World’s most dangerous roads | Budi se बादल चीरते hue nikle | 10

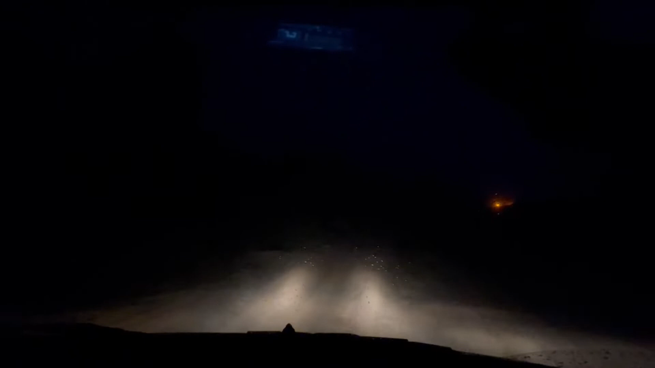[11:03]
चलो जी कोई नहीं चल दढ़िए लाड़ी कोई प्रॉप्लम नहीं है तयार बापर की अब मैं सोच रहा हूं वीडियो बंद कर देता हूं क्यों ही कुछ दिखाई तो दे नहीं रहा हूँ तो जी है हम